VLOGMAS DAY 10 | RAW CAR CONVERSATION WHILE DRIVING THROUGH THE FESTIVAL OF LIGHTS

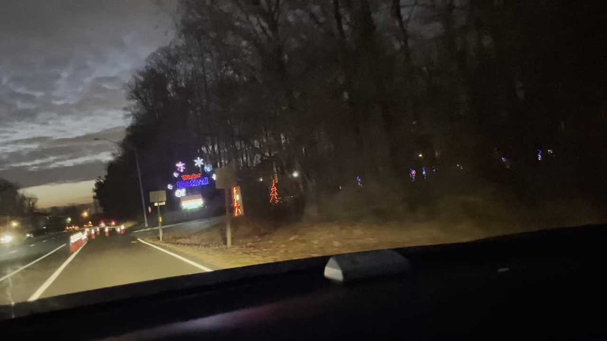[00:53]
all right we have a new entrance on 202 that makes total sense because it used to be on what was the name of that road always clog up that street and it was a residential street you see the lights ethan
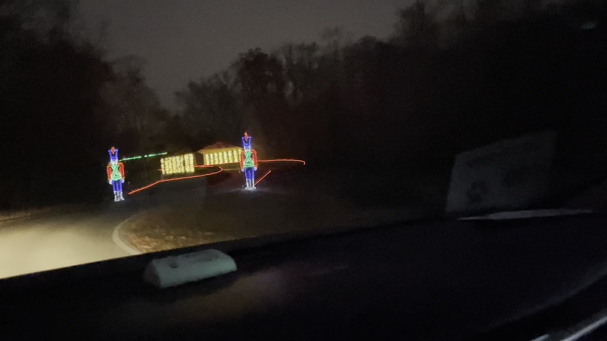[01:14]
i'm kind of scared because they haven't checked my ticket or anything they actually
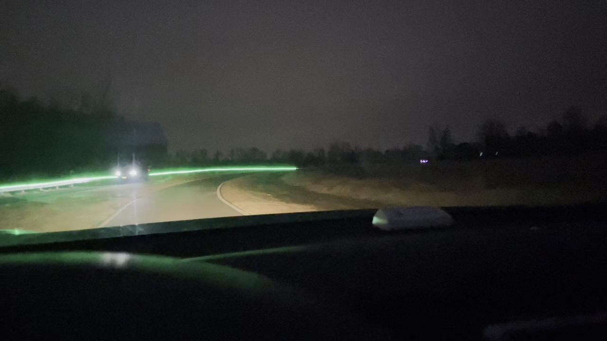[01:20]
haven't put that green lining on there like the last time we came it wasn't on i hope this was the way we were supposed to go because i haven't seen them i haven't seen the booth look at the lights ethan
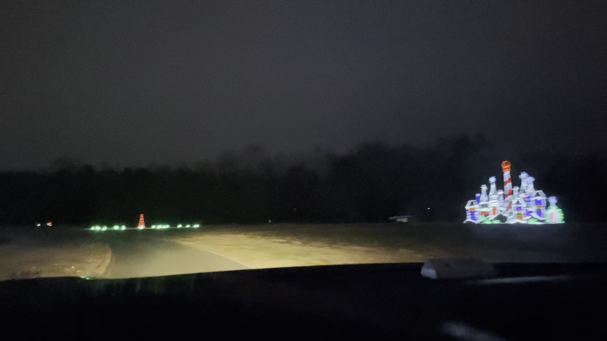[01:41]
mom look mm-hmm it's santa happy holidays yeah happy holidays
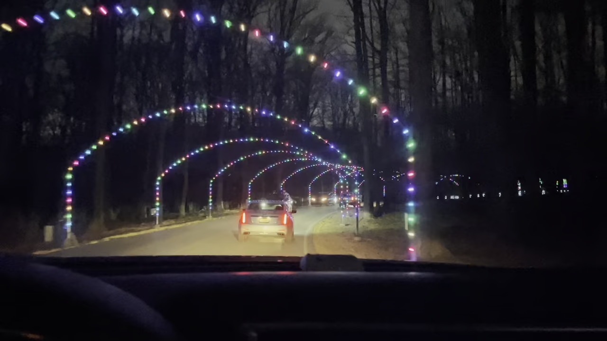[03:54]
i think we're missing out on a whole section of the lights oh i remember this i remember this is the path hey mommy did you know that those lights weren't any there oh that's so pretty wow why don't you sing some songs look over there ethan hi hello
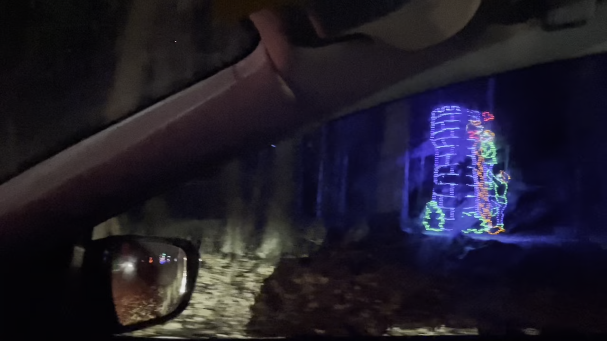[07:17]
i don't even i don't know where i am i guess everybody's confused which is why
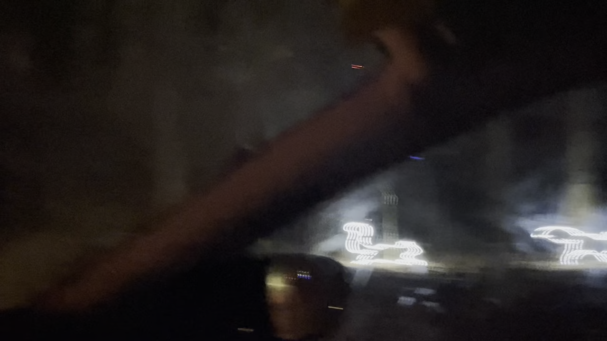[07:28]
look the big bat wolf ethan see this is probably one of the first years where ethan can see everything
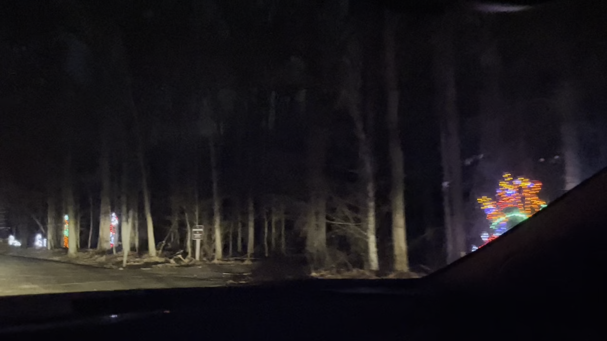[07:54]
that way he said go that way yeah oh there's the booth i don't know where the where the booth is you pay mommy maybe you pay on your way out mommy yes ethan look what's he doing playing basketball he's playing basketball who's playing basketball in basketball ethan
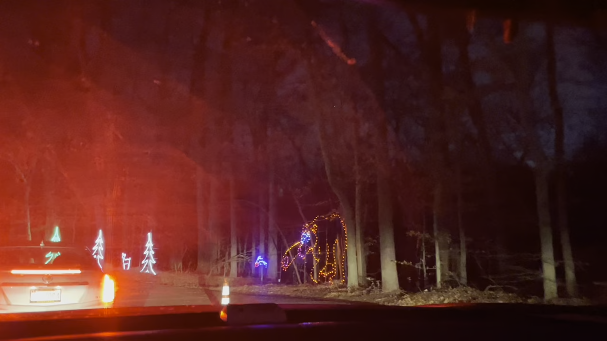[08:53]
what do you mean look there's a horse and buggy up there look that's not fair oh that is not fair how
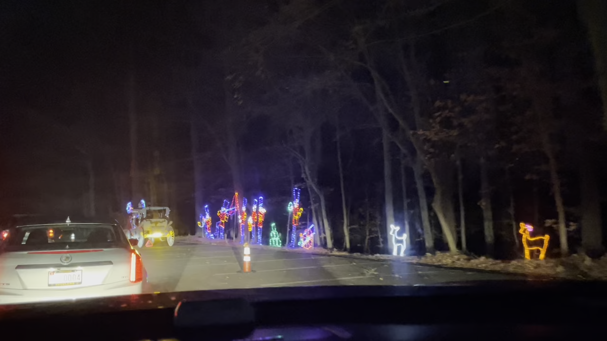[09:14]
look guys why is there a horse and a buggy how much is it how much is the horse and buggy experience this
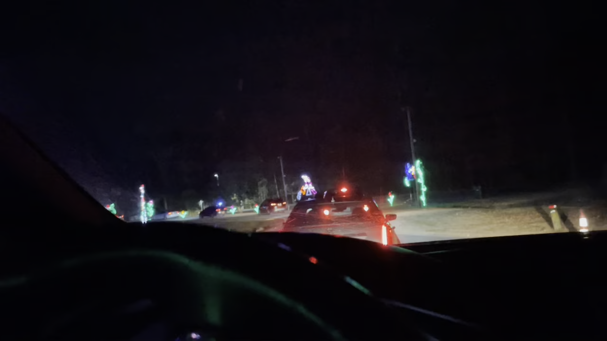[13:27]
you see what what is that ethan a christmas tree